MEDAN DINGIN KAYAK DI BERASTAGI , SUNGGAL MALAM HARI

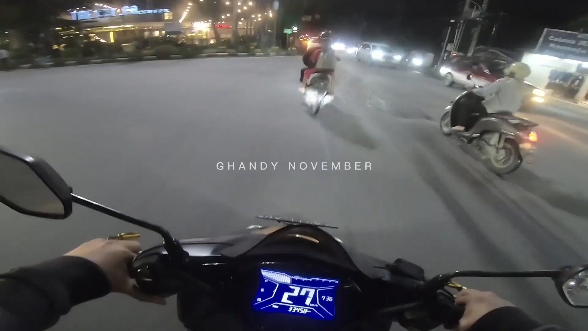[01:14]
masuklah kita ke jalan Sunggal yang satu lagi
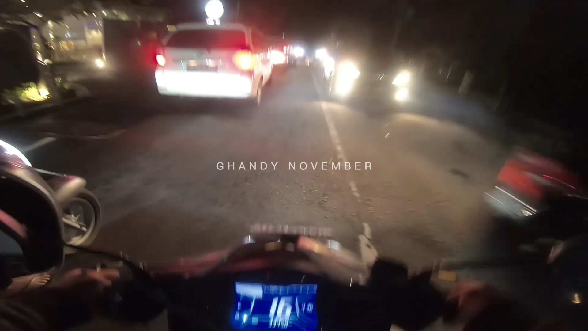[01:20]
karena kan masih banyak juga yang mikir Oh Sunggal jalan Sunggal itu cuma jalan ini aja gitu dulu aku juga sempat mikir gitu kan rupanya sebelah sana tuh jalan Sunggal juga lumayan panjang ya kok berhenti di mobil ini nanti kenak tabrak truk tuh nggak bisa kenceng sikit agak dingin cuacanya hee apa aku cek cuma aku aja yang ngerasa nih Medan rasa berastagi nih dingin
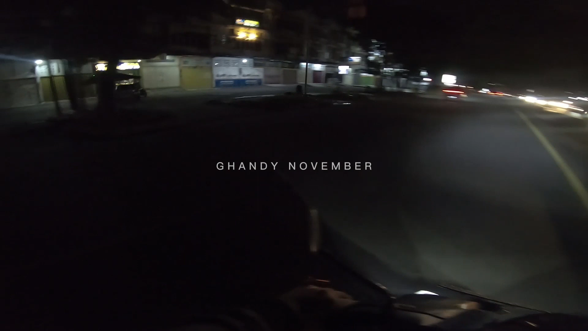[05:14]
udah mulai agak sepi padahal masih jam 8 nih loh ruko-ruko gak terpakai ya begitulah ya bagian sini nih yang agak lebih hidup nih warung-warung kopinya disini paling ada king coffee satu oh disini banyak nih kopi-kopi ya kayak ginilah medan sunggal ya kayak ginilah medan sunggal
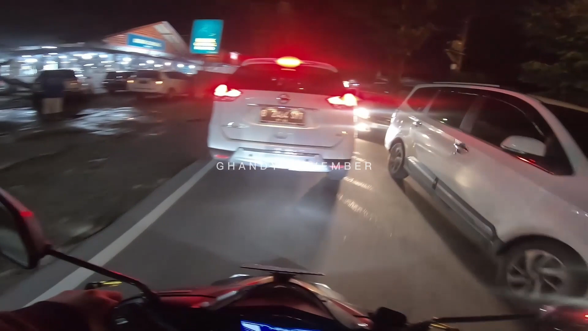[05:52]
tadi udah dari jalan sunggalnya terus
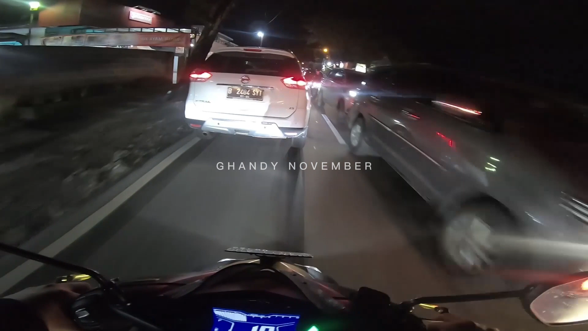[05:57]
kita ke ring road terus masuk ke jalan merah ini masih medan sunggal